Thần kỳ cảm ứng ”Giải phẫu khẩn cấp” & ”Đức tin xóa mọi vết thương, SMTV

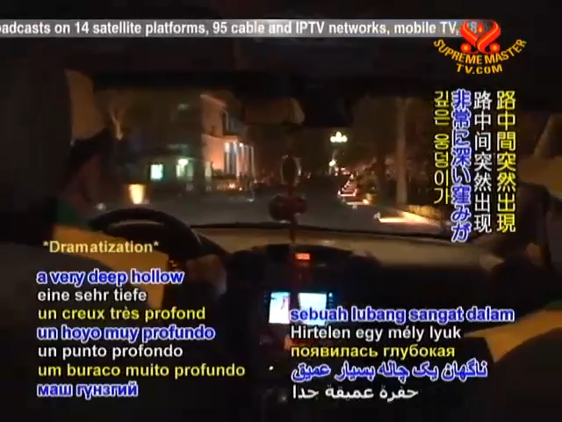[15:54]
tôi đang lái trên đường thì bỗng nhiên thấy một cái chủng xuống băng ngang đường rất là sâu. Trong khi đó tôi biết là nếu mà mình không thắng là cái xe nó sẽ nhảy lên một cái rất là mạnh.